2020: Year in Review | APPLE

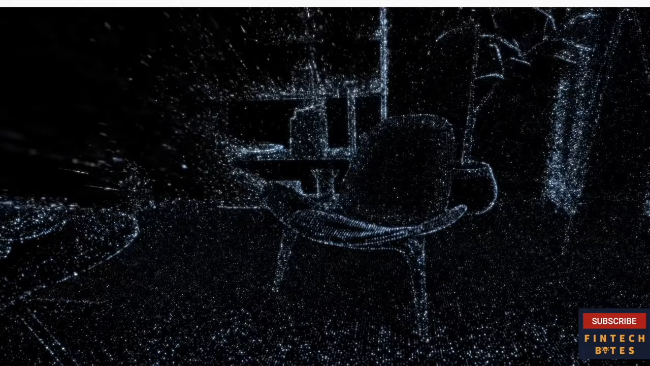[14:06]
LiDAR stands for Light Detection and Ranging, and it measures how long it takes light to reach an object and reflect back.